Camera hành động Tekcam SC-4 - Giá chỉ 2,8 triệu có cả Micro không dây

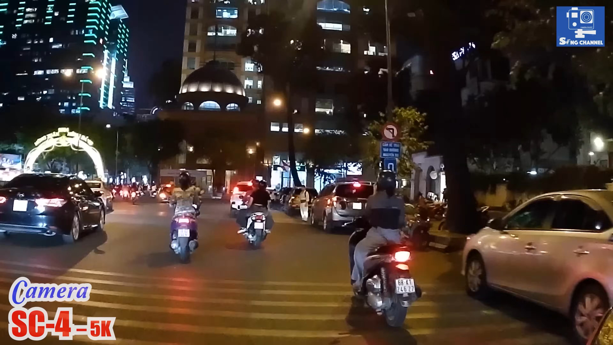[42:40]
Thên chốt mà nhiều bạn hay hỏi này Khả năng quay đêm Và đặc biệt là quay trong điều kiện khó Là chạy xe
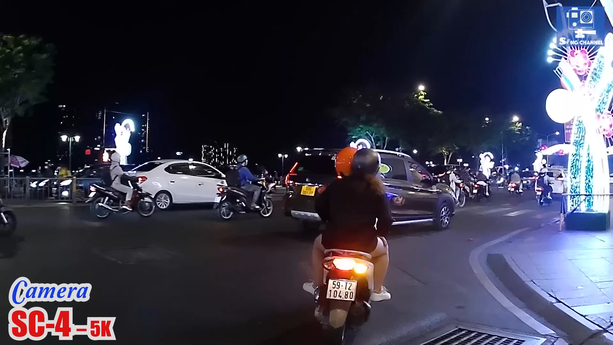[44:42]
Điên Điên năng mức ren Cái phạm vi Mà nó lưu giữ hình ảnh Không được tốt lắm Ở vùng sáng có đèn thì nó cháy Và những mùng tối thì nó hơi bị đen
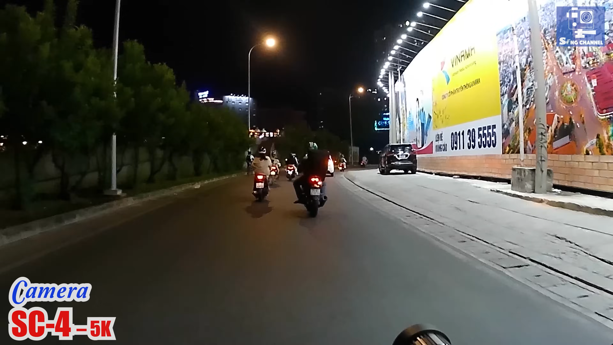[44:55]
Và đặc biệt là nó hơi bị Chớp chớp chớp chớp bạn nè Nó hơi chớp nhẹ Hơi khó chịu một chút Vâng khu vực này nó hơi tối một chút này các bạn Chỉ có
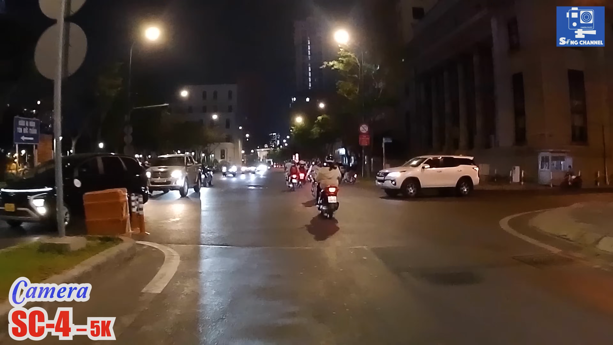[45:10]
Đèn đường thôi Đường thì rất là rộng Đi vào Qua nó cấm Né được rồi Khu vực này khá tối Thì nói chung là Các bạn mua Con này Thì tôi nghĩ rằng là Các bạn nên dùng nó làm camera hình trình Thì nó Phù hợp